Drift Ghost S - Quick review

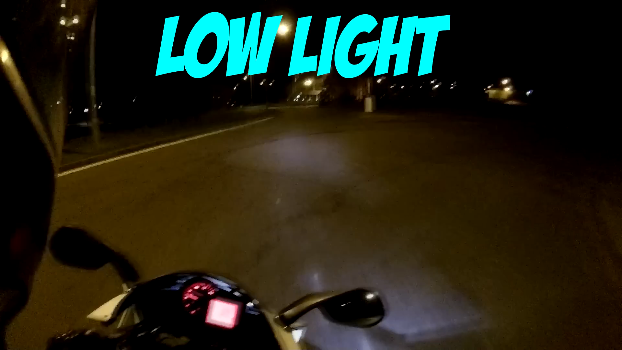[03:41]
It's not very good if you go into really low light areas. But for driving around towns that are pretty well lit at night, it's decent. And that's pretty much it, guys.